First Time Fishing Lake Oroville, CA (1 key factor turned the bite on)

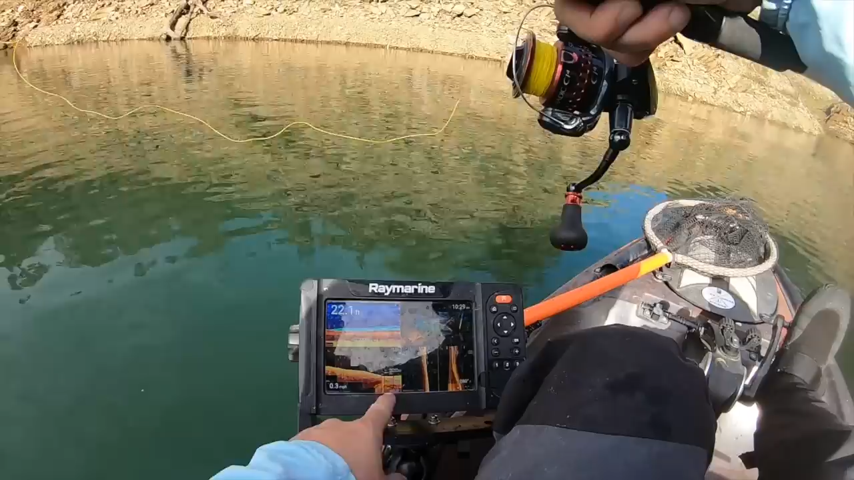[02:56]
a bunch of fish oh my gosh please be a bunch of bass just stacked back here it'll be phenomenal
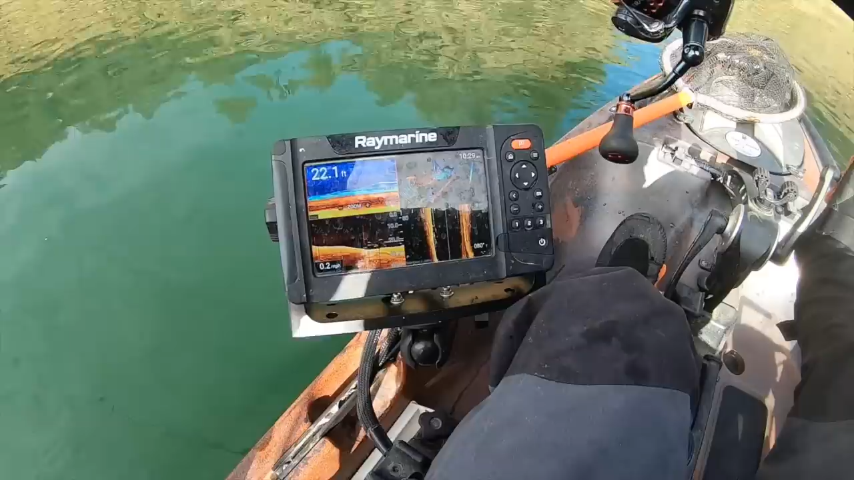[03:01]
all right I can put a rate in front of them no way be too easy marking these fish a little drop shot on their head maybe I don't
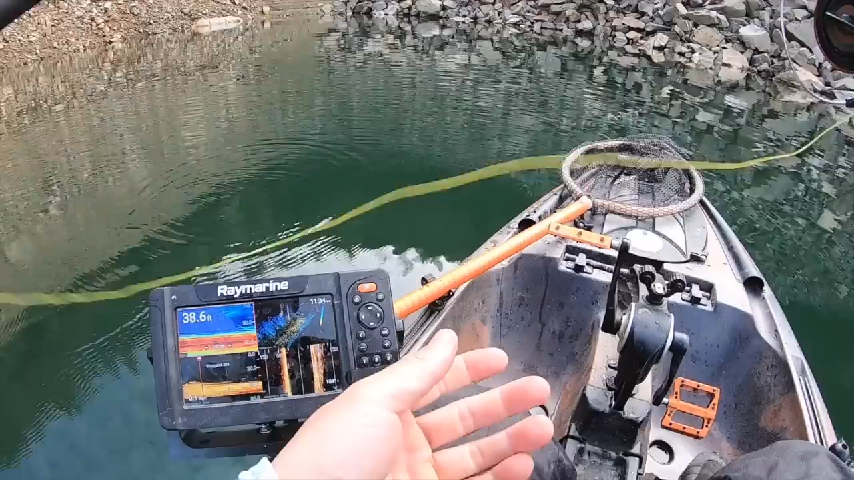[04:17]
On screen: depth 38.6 ft
you can see fish just joined his buddies oh
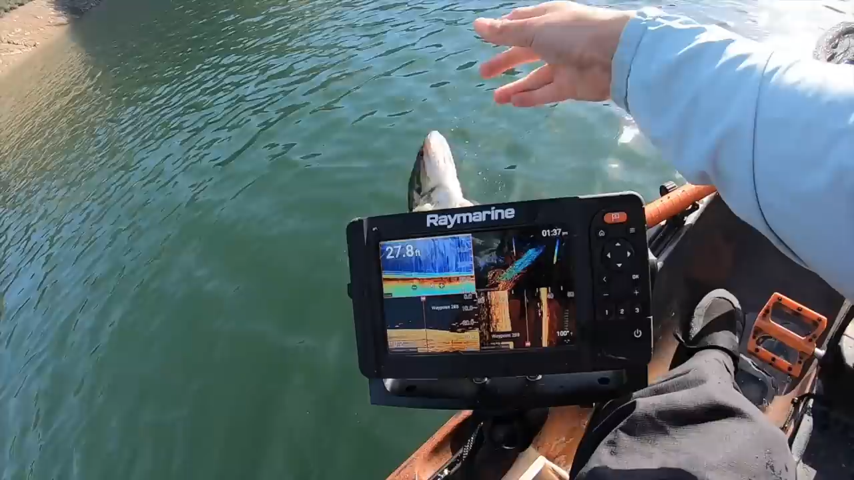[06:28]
On screen: depth 27.8 ft
25 to 28 right under my boat I can actually see your bait under there there's a ton of them right here it's